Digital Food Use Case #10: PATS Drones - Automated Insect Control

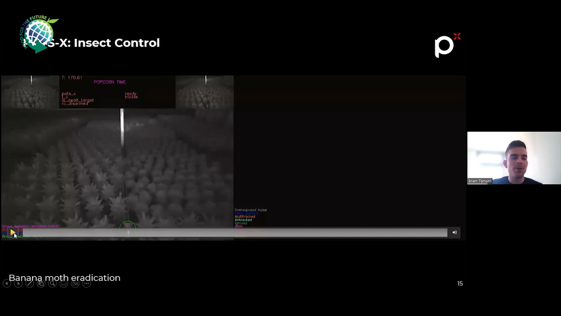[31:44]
I show a few videos to demonstrate it a few times to you more. Same images have moths coming in, and then the drone starts to chase it.